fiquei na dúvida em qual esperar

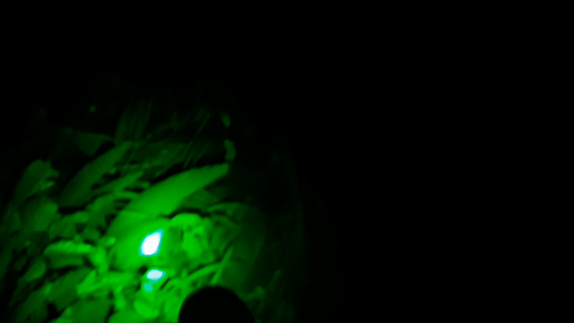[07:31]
Aqui veio Dois tatu Um veio Bem aqui E o outro Bem aqui Embaixo Aqui
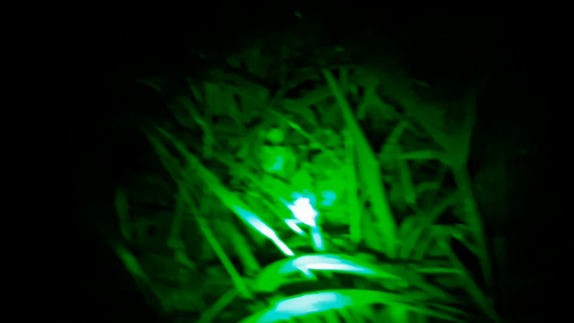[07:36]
E agora Onze Onze e pouco A paca veio
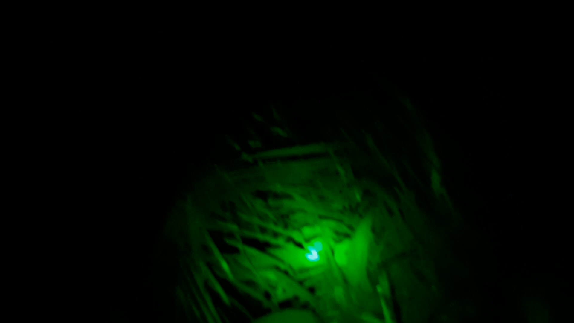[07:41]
Ela chegou Só que está molhada Eu não escutei Ela chegando Quando eu escutei Só foi o pulo Dela já Eu acho Que ela me viu
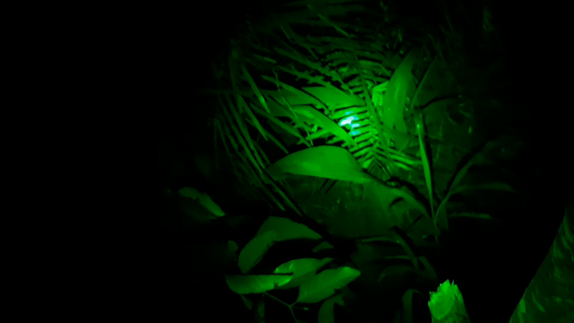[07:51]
E ela pulou E por esse lugar Sujo aqui Eu não consegui Enxergar ela não